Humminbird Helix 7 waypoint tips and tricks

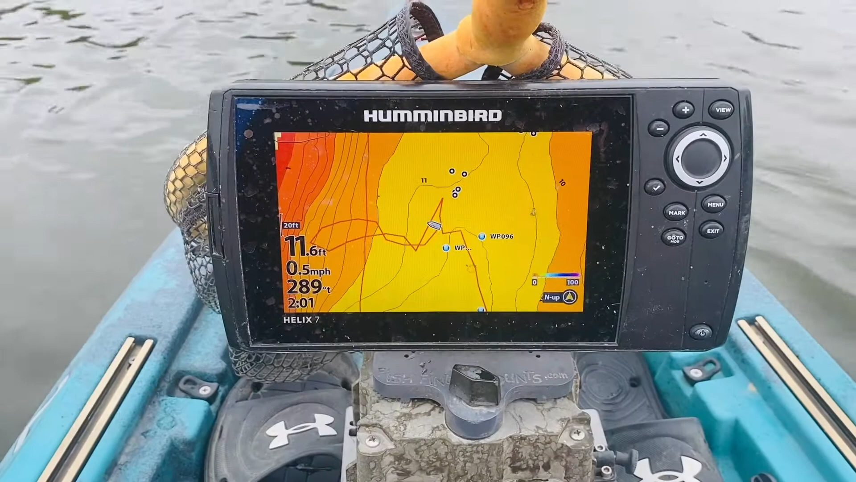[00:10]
On screen: depth 11.6 ft, speed 0.5 mph
okay I haven't done a hummingbird video in quite some time so I'm going to try to show you guys something that might might be interesting in you for you this lake that I'm on doesn't really have a whole lot as far as channels cutting through deep drop-offs anything like that but what it does have is a bunch of stumps so I have marked those stumps as waypoints but one of the tough things is you're like okay I see these dots out here but how far away am I what you know give me give me some relevance here so this is actually kind of easy if you go to your menu hit it twice
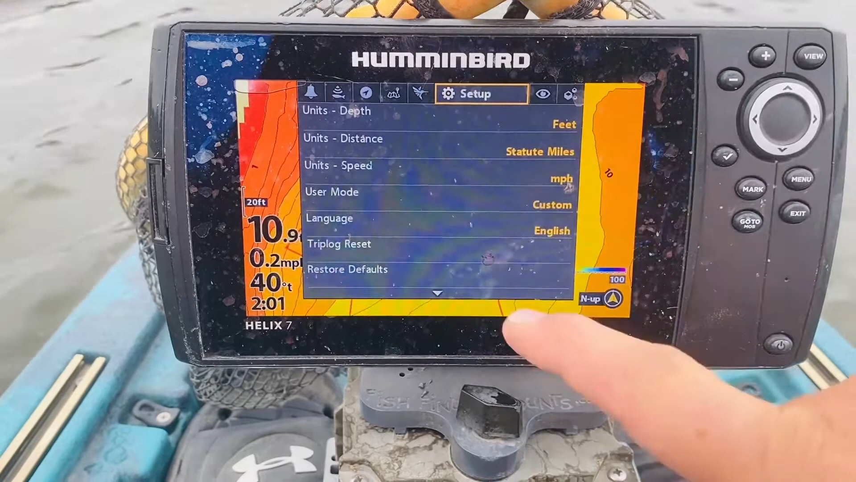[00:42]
and you get in a setup under user mode make sure you're in custom all right so now we're going to move over to nav nav has some interesting stuff in there so one of the first things that I like on here is the casting ring so let's say I know I can cast let's say 30 feet so let's set it up to whoops let's go to how about 40 feet all right 40 feet
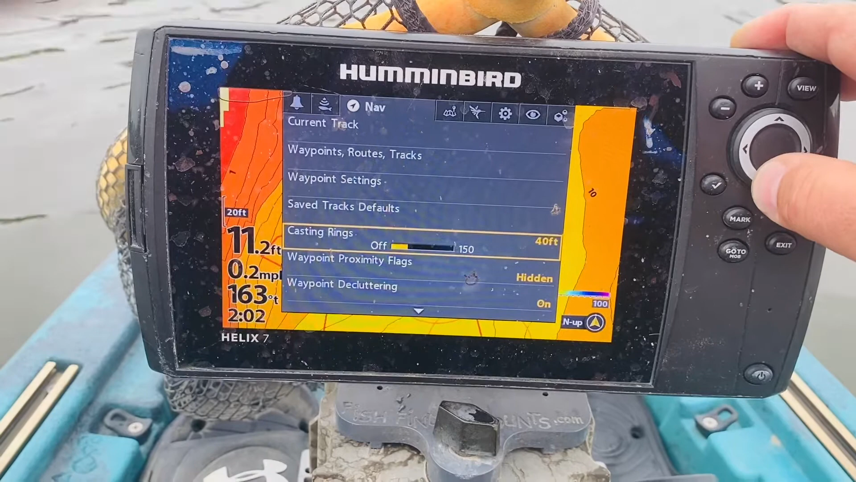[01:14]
On screen: depth 11.2 ft
it is so I've got my casting rings on my waypoint proximity flags instead of hidden I'm going to go to visible and my waypoint decluttering which I normally have on I'm going to turn that off so if I hit exit twice it's
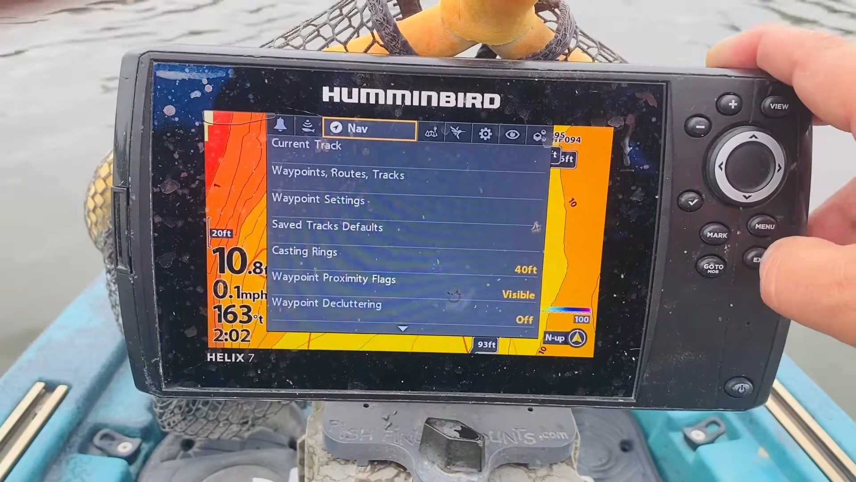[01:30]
going to take me back to my map so if you take a look at this what I've done is around my two waypoints I have set here I have casting rings those red circles are 40 feet from the center of the waypoint if you look at let's look at this waypoint 62 here I am 25 feet away from waypoint 62 I'm 42 feet away from waypoint 96 and if you want you can you can get
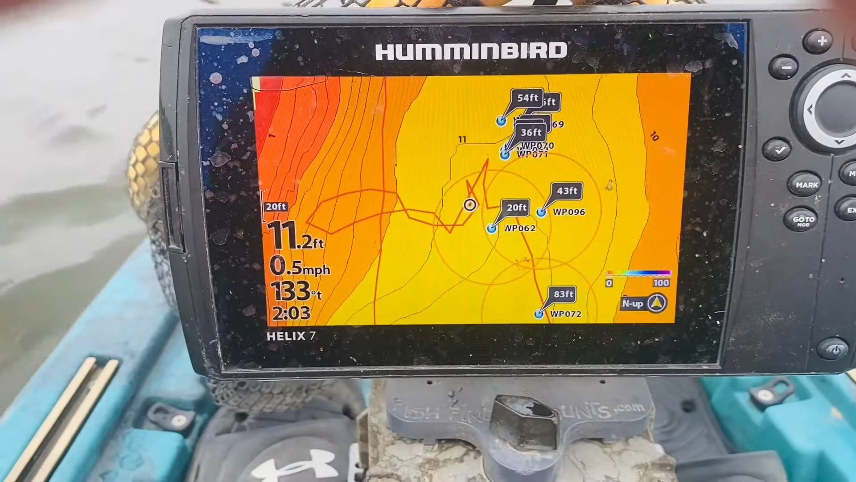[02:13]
On screen: depth 11.2 ft, speed 0.5 mph
yourself set so if you look just like we had before once I get my kayak rolling here let's get the Bixby motor and the shear water moving it's going to show me the direction that I'm going so I'm going right towards that waypoint 62 but you can see I'm getting closer and closer to that see how it's dropping eventually I'm going to be right on it so I to me that's a let's turn around here go up by waypoint 96 there we just hit waypoint 62 with my with my motor so you can see